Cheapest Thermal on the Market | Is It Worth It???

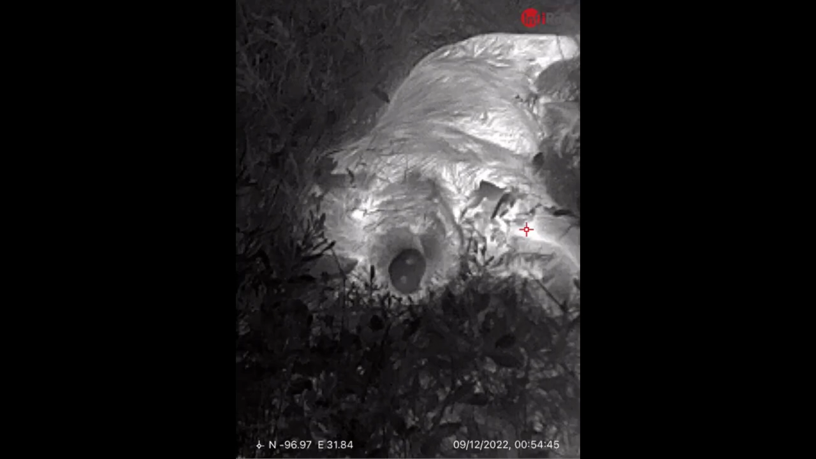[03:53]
well with this you could get up probably about 150 yards from that animal and if it
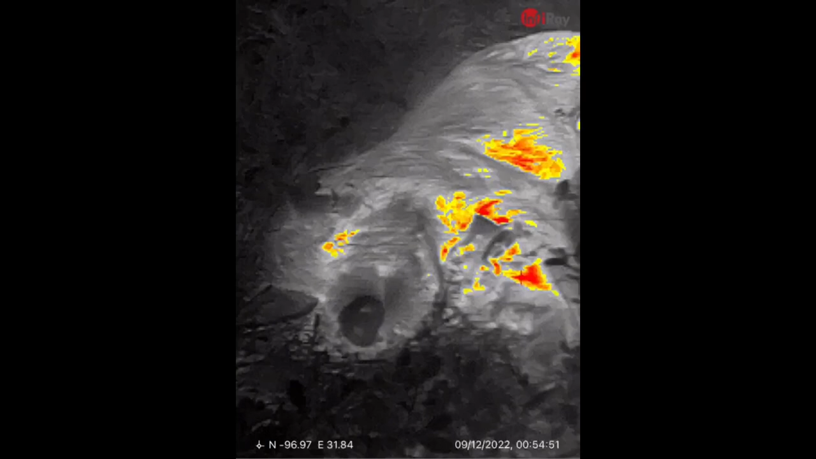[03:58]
says heads up or something like that oh i need to back out don't push them and that way you
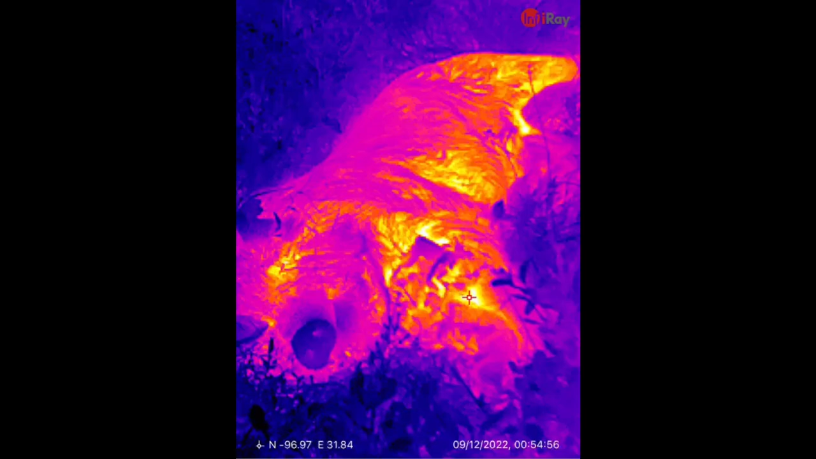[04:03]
don't have a light in um scaring that animal way or just help you find it if you know it's a good shot help you find
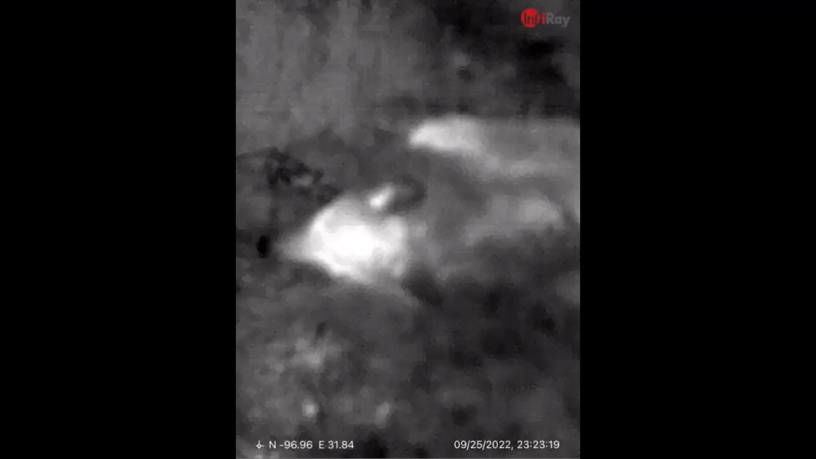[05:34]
so um i took it out and i could see they were way out there i didn't know what they were i knew
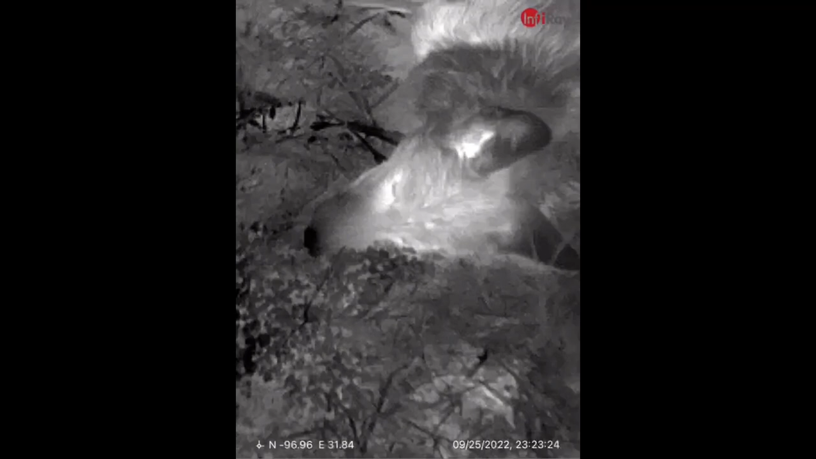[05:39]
that it wasn't we don't really have much deer around here usually if i see something it's going to be a pig or a coyote
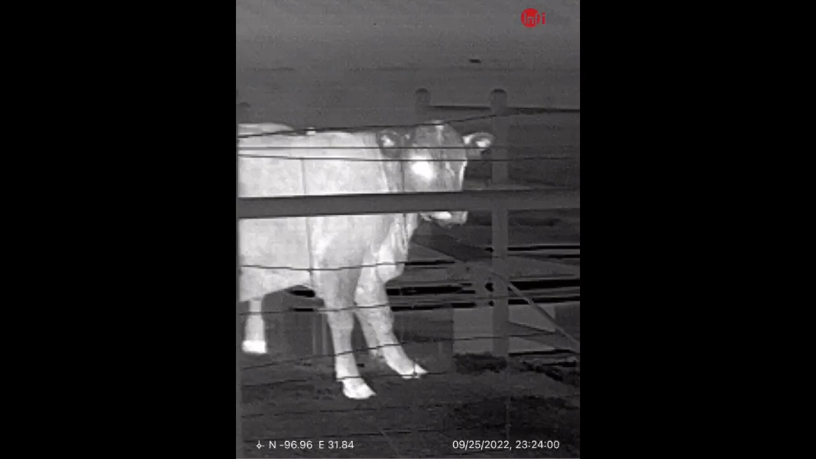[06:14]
know what it is armadillo rabbit whatever messing with your garden or something you know you could use this
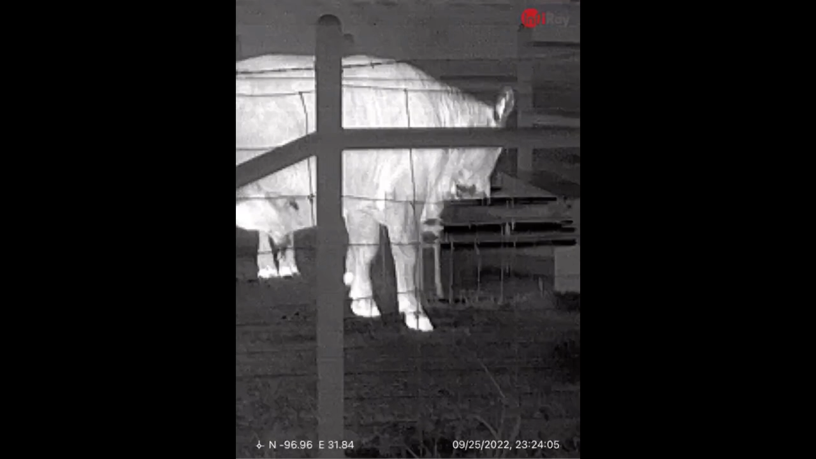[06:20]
um it does plug into ipad or android so
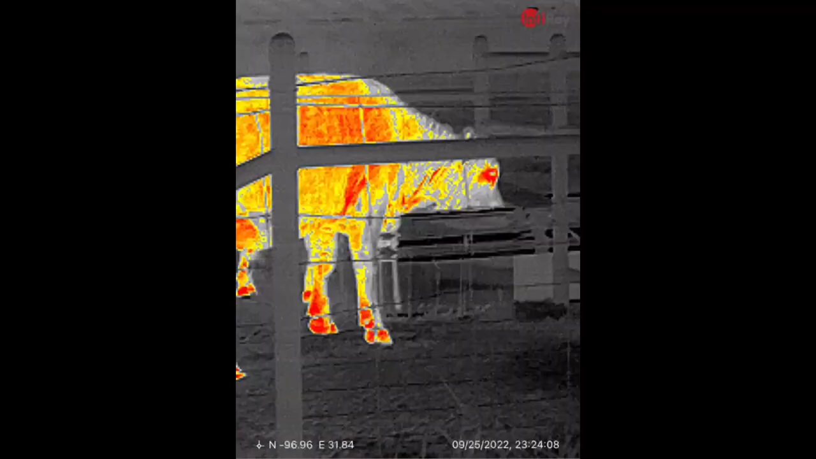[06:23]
that's a good thing they do
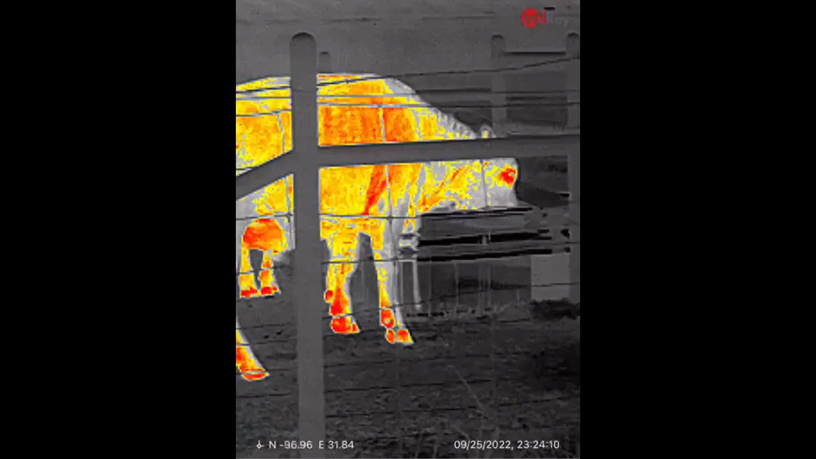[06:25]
have two different models uh just picked one that is uh for you but for
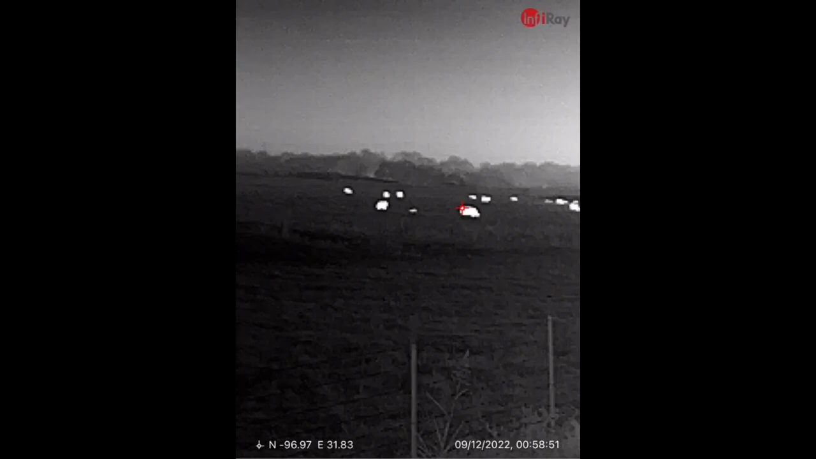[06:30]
429 dollars you know that it's really not a bad optic i'm getting identification range about 300 yards on cows about 200 to 100 yards on pigs and coyotes 100 identification i know what that i'm not guessing at it so in reality that's really
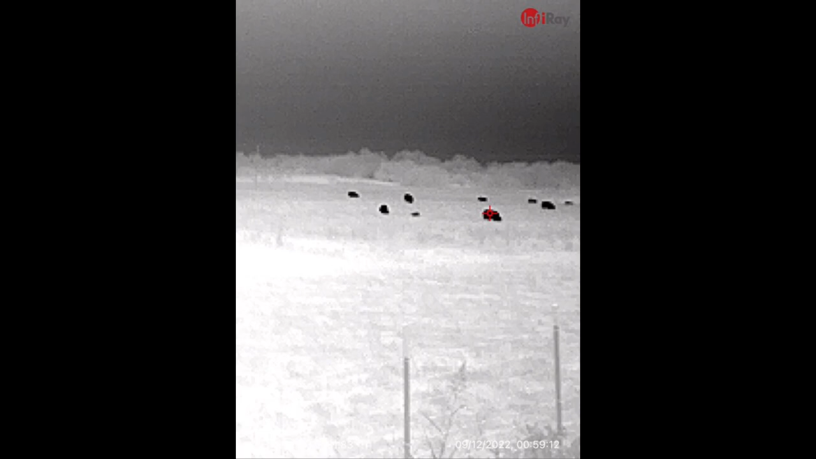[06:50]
not bad um you know for
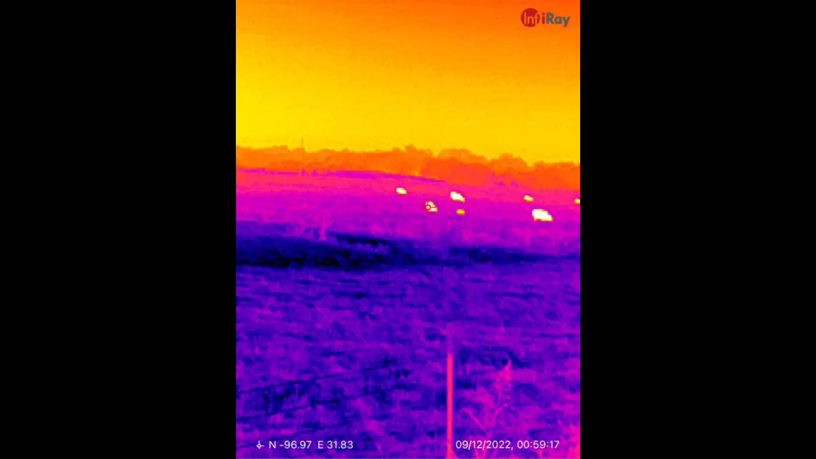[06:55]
most optics it's usually a little about about 300 400 yards so
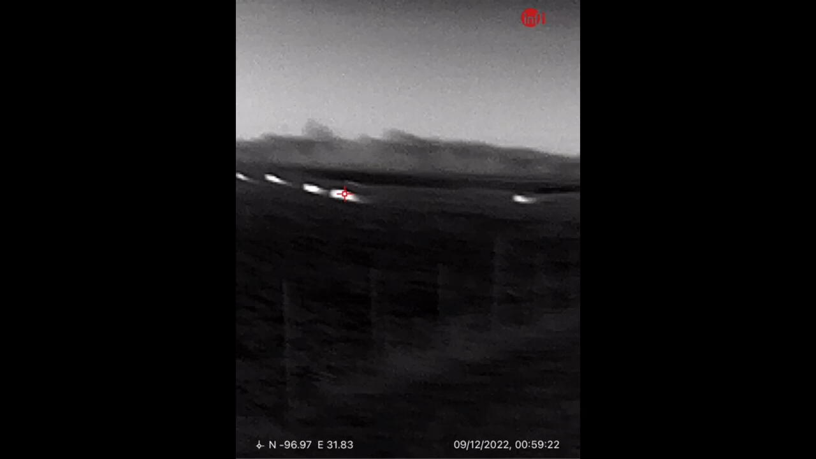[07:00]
you know to get that 150 yard range to tell what it is it's not bad
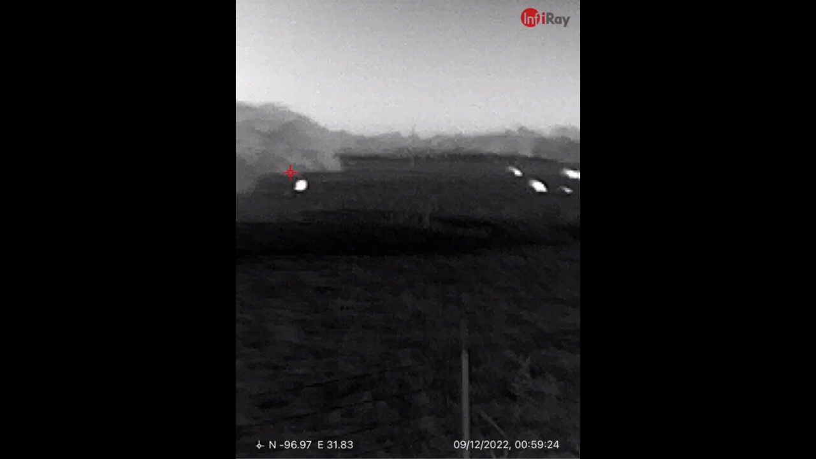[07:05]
for being so small that's what's crazy to me it's being this small